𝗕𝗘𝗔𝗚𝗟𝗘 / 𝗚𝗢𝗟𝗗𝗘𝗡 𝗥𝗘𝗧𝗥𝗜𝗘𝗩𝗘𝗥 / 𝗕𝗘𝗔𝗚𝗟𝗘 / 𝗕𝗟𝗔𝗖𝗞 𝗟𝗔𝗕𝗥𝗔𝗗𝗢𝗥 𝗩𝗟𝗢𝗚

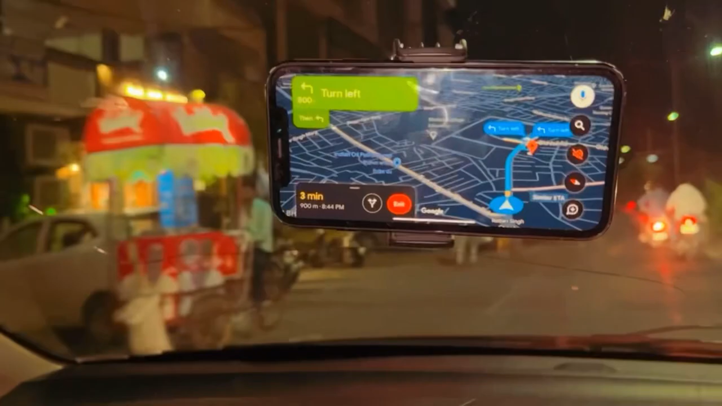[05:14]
ਇਹ ਸਿਰਫ ਅਤੇ ਸਿਰਫ ਮੈਂ ਆਪਣੇ ਆਪ ਨੂੰ ਹੌਸਲਾ ਦਊਂਗਾ, ਕਿਉਂਕਿ ਜੇ ਮੈਂ ਇੰਨੀਆਂ ਗਾਲਾਂ ਕੱਢਦਾ ਨਾ ਨਾ ਤਾਂ ਆਪਣੇ ਬੰਦਿਆਂ ਕਦੀ ਟਾਈਮ ਸਿਰ ਨਹੀਂ ਸੀ ਆਉਣਾ।
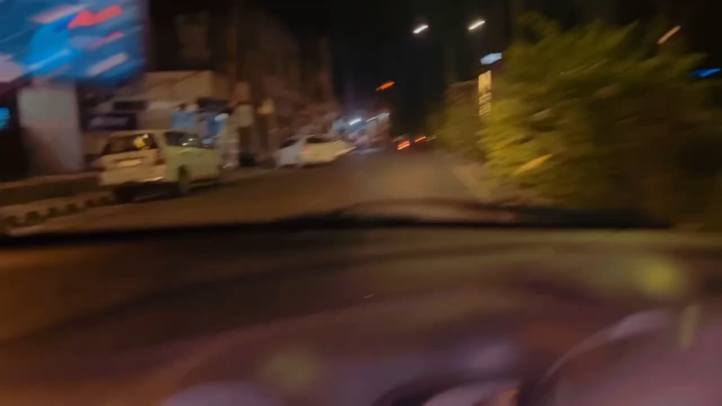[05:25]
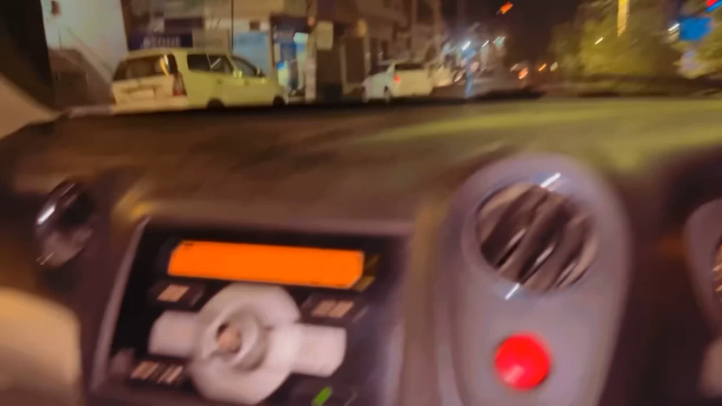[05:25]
ਚਲੋ ਅਗਲੇ ਦਾ ਇੱਕ ਲਿਮਿਟ ਸੀ ਹੈ ਨਾ, ਉਹ ਲਿਮਿਟ ਦੇ ਵਿੱਚ ਬੱਚਾ ਦਿੱਤਾ ਜਾਊਗਾ।
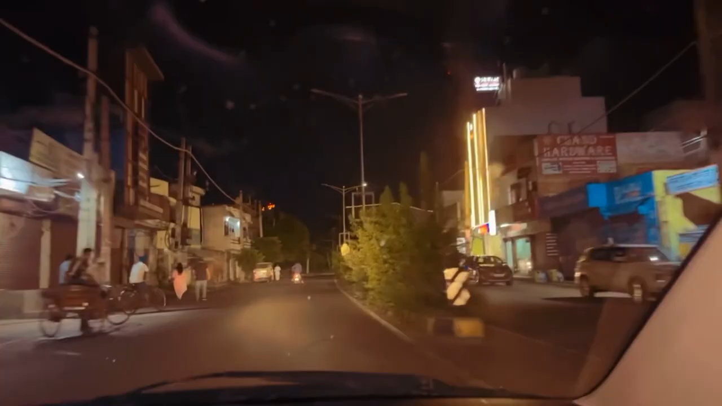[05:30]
ਉਹ ਸਾਹਮਣੇ VR ਮਾਲ, VR ਅੰਮ੍ਰਿਤਸਰ ਮਾਲ ਨਾਂ ਰੱਖਤਾ, ਪਹਿਲਾਂ ਉਹ ਡਰੀਲੇ ਮਾਲ ਸੀ। ਅਤੇ ਯਾਰ ਕਮੈਂਟ ਕਰਕੇ ਜ਼ਰੂਰ ਦੱਸਿਓ, ਕਿਉਂਕਿ ਇਹ 3-4 ਵਲੌਗ ਇਕੱਠੇ ਕਰਨੇ ਆ।
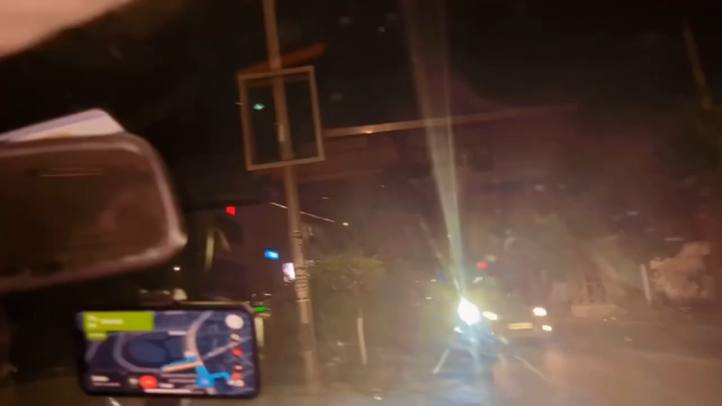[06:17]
ਉੱਧਰ ਮੋਲ ਰਹਿ ਗਿਆ, ਇੱਧਰ ਮੈਪ ਦਿਖਾ ਰਿਹਾ ਵਾ, ਇੱਧਰ ਆ ਉਹਨਾਂ ਦਾ ਨੈਕਸਾ ਦਾ ਸ਼ੋਰੂਮ ਹੈ ਕੋਈ ਉਹਦੇ ਲਾਗੇ।